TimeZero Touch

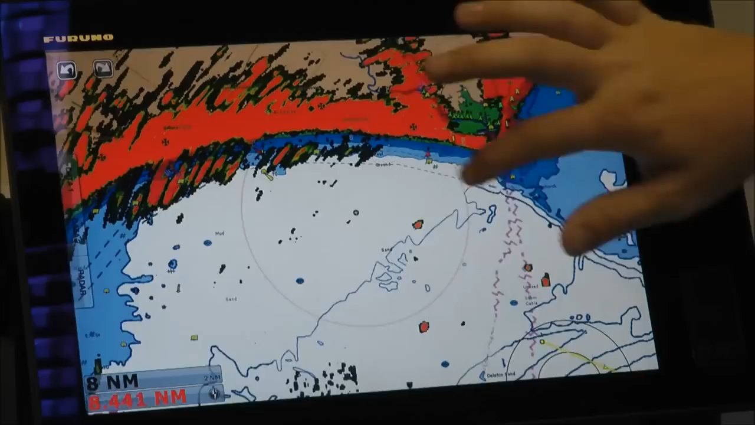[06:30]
A closer look at the land, any marks that might be out there, and also any vessels that might be in our path. Another really nice feature for the Time Zero Touch is the data boxes down the side here.